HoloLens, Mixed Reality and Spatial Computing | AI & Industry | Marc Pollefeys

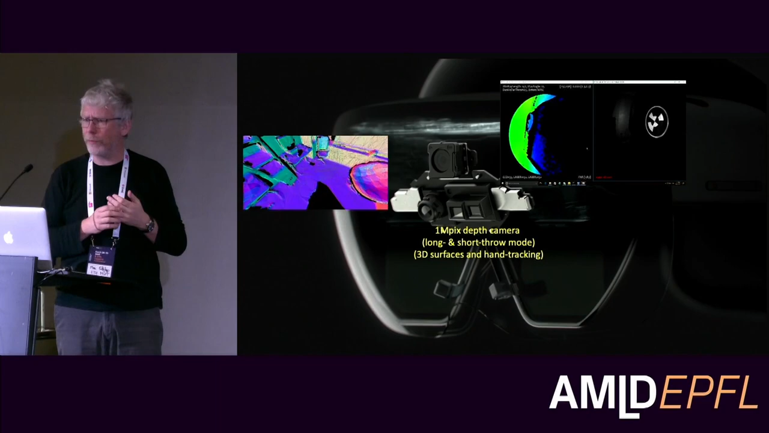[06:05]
Well, if you want to place holograms in a natural way that they interact with the physical world, then you need a 3D model.
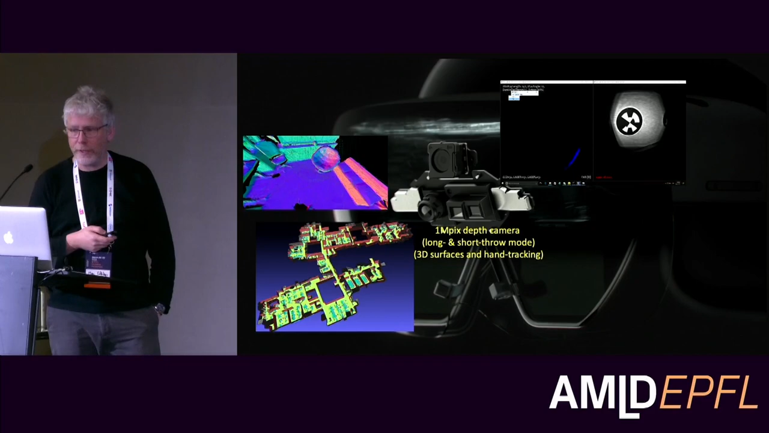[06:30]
Do semantic analysis on this and essentially build a floor plan automatically just as a byproduct of walking around with the whole lens in that environment.
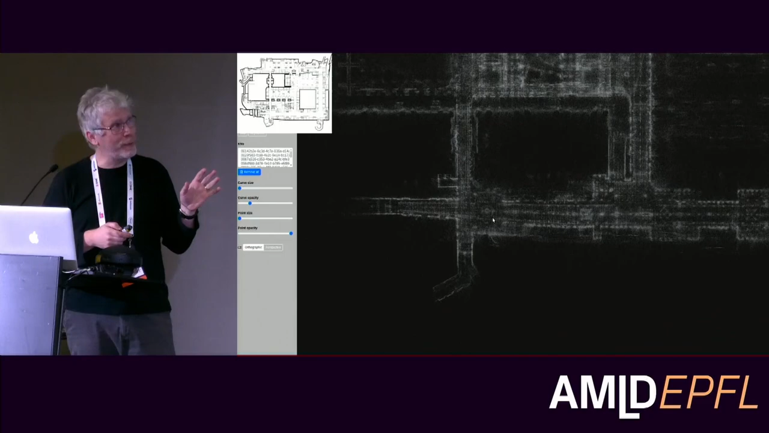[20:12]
walked around with HoloLens, just freely walked around across the whole station and the underground shopping mall. And then here you can see actually all the trajectories that we walked.
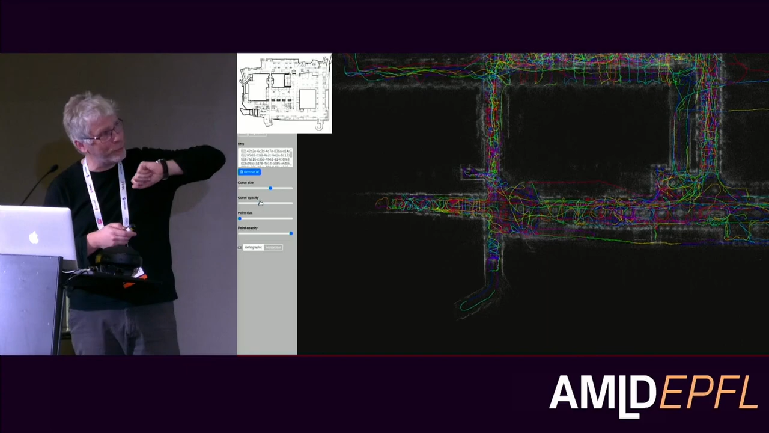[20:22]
And all those points, they're not meant to be a nice 3D, you know, precise 3D reconstruction of the environment.
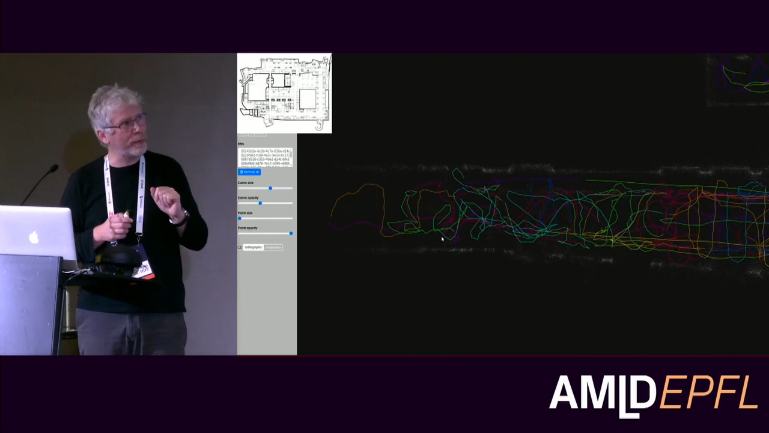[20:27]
They're meant to be visual key points that we can use as a visual reference to relocate ourselves in that environment.
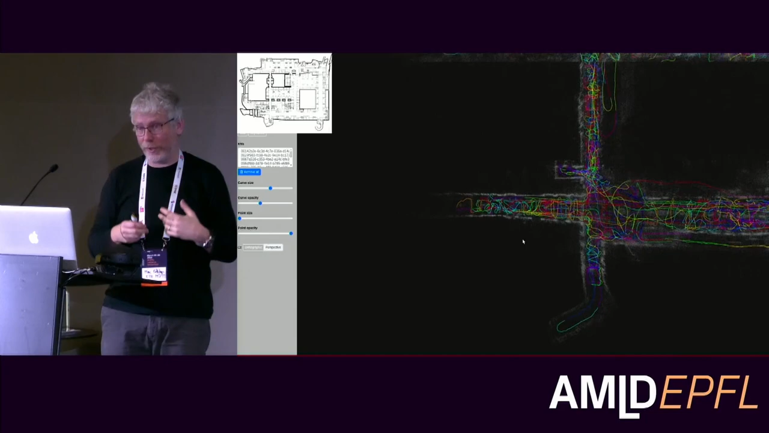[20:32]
So as you go there another day and you want to navigate around,
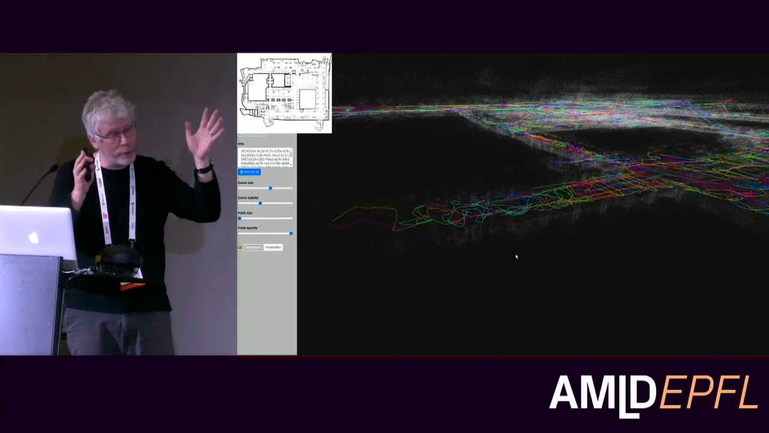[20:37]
you can essentially find back your position and then automatically and then get navigated around. Or, you know, persist information.
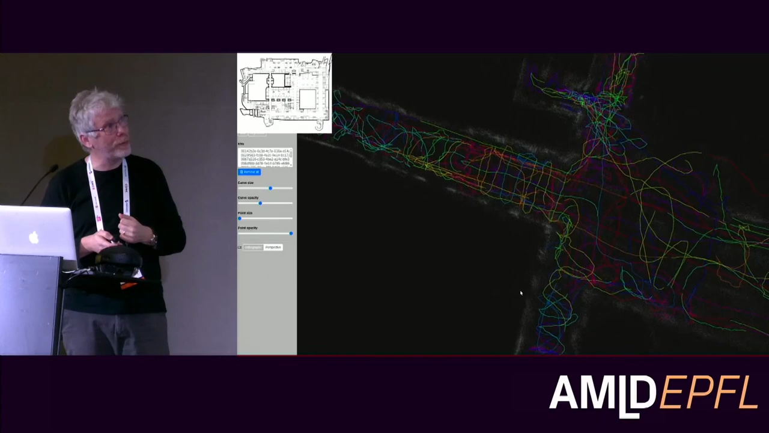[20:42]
Here's another example. This is actually the new Microsoft, the commercial part of Microsoft at the Circle in Zurich, which is near the airport.